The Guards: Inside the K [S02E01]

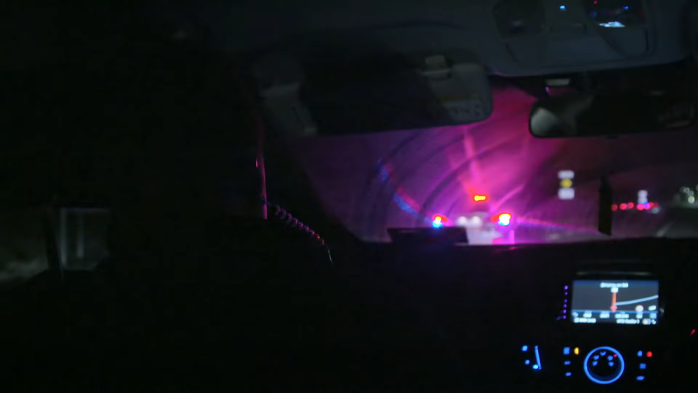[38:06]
you. We're about 200 metres back from it, so we just let them do their business.